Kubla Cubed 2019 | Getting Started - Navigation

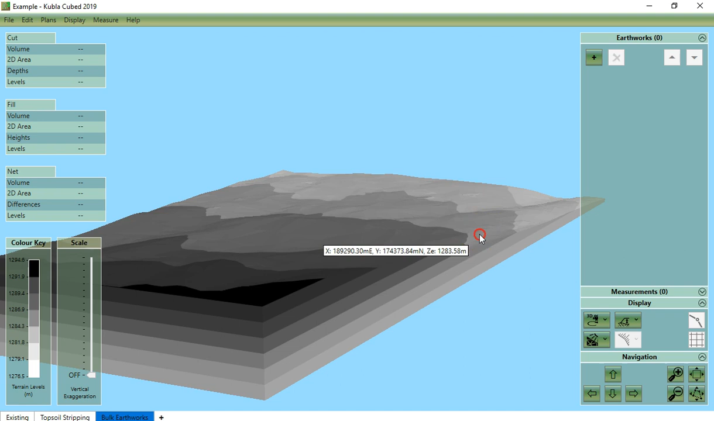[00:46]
The 3D orbit view is used to orbit around the center of the terrain and it also tilts the view up and down. The 3D flyover view is used to fly over the terrain. It allows you to move forward and backward and rotate the view in all directions. We will go through each of these views and explain how to navigate in each of them. First we will look through at the design view, the 2D design view.
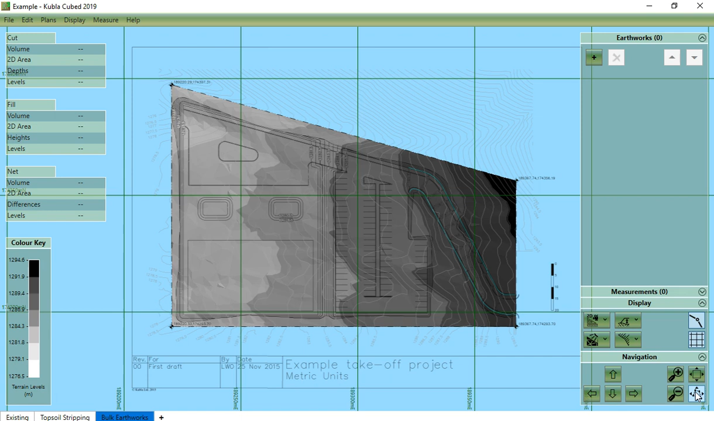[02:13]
This can be particularly useful if you can find an element on the side panel but are finding it difficult to locate in the project. In this case you can select it in the side panel and then use zoom to selection. Now we will cover the navigation controls in the 3D orbit view. The zooming buttons are identical in this view. We have zoom in and zoom out and zoom to extents and zoom to selection. However for this view the arrows orbit the view. You have orbit up, down, left and right.
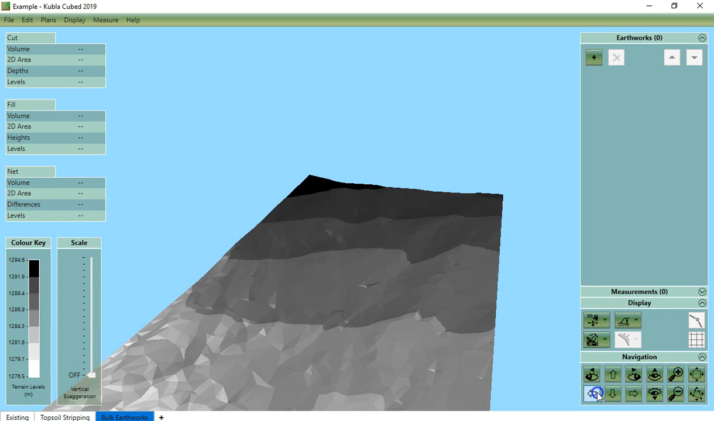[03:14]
We can use the arrows to move left, right, backwards and forwards. Again we can do this with the mouse by holding the scroll wheel down
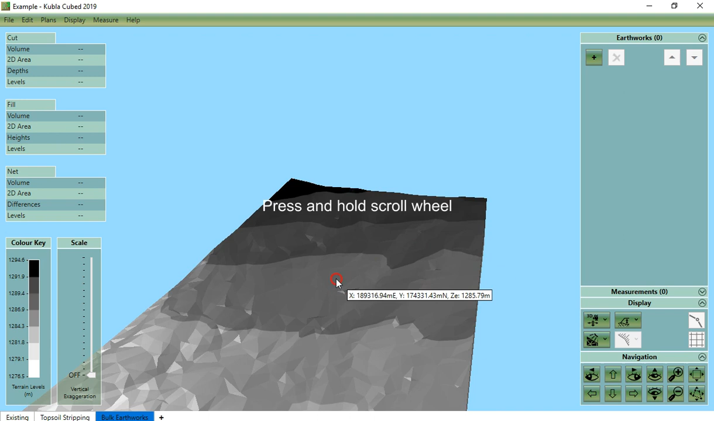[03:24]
and moving to all directions. We can also use the eyeball arrows to rotate like in the orbit view. So here I look left,
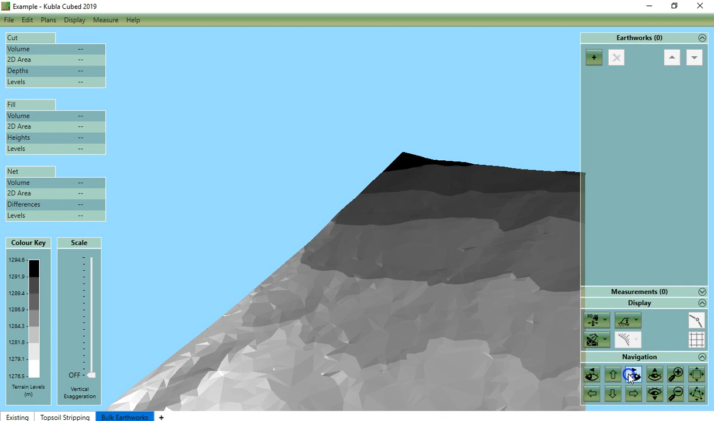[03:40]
here I look right, I look up and look down. To do this with your mouse you hold down
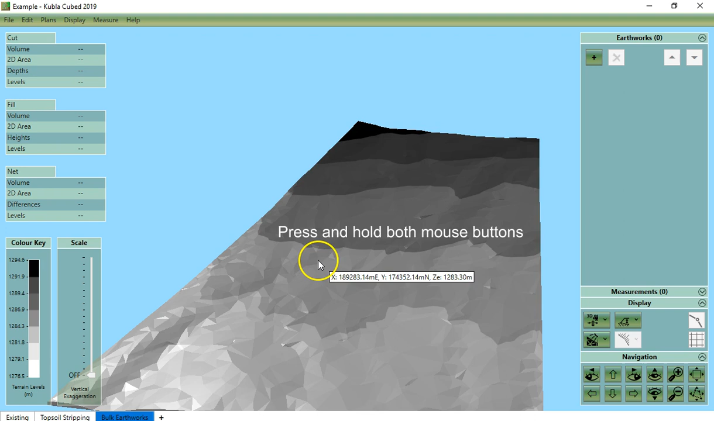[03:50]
both left and right mouse buttons as you move the mouse.